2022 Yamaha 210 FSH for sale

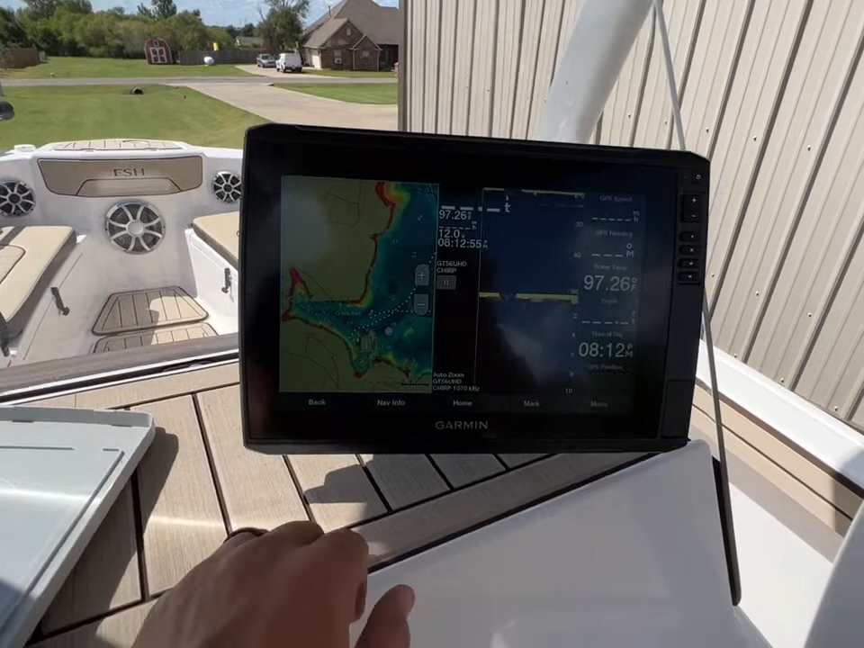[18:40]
So yep, that's where it was last. And then now you can see where it is now.
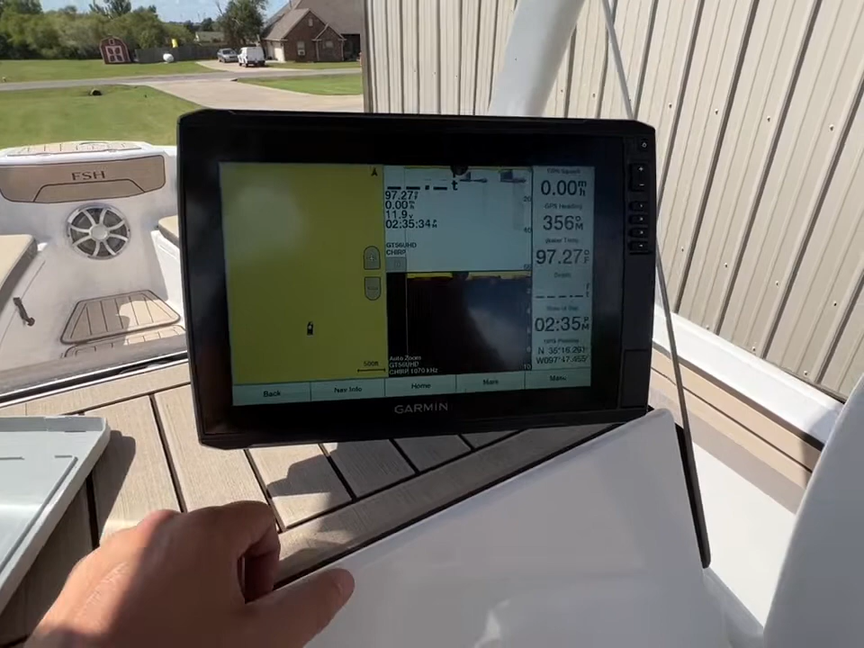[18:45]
On screen: water 97.27°F
You've got this depth finder that gives you a lot of clarity around structure on the bottom.